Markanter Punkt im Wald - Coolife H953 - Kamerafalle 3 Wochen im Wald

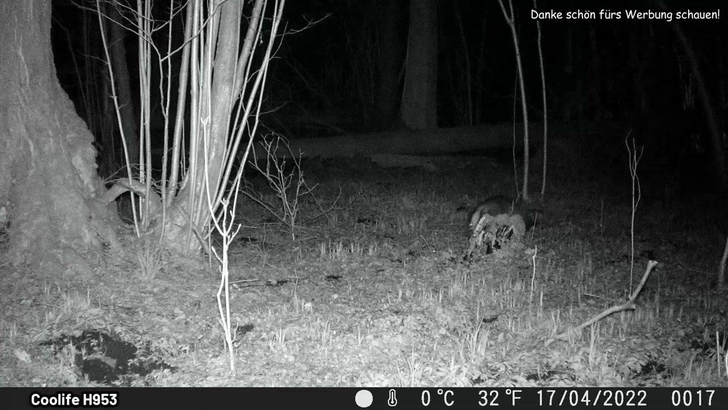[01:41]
Der Dachs zeigte sich in den 3 Wochen nur einmal.
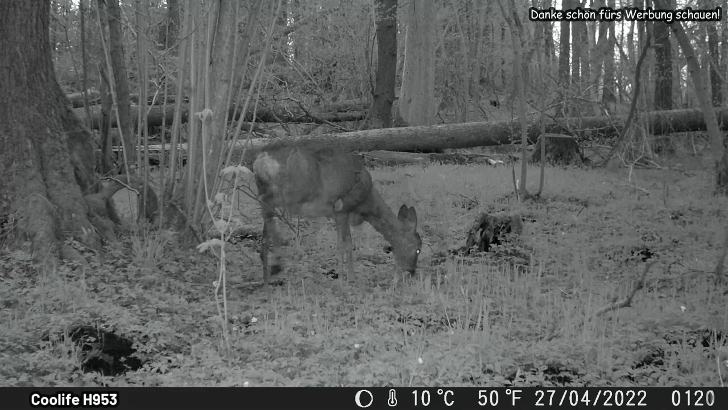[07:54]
Hier sind zwei Aufnahmen, die kurz hintereinander gemacht wurden, wo die Kamera nicht entscheiden kann, ob sie den Nachtmodus oder den Tagmodus einschalten soll.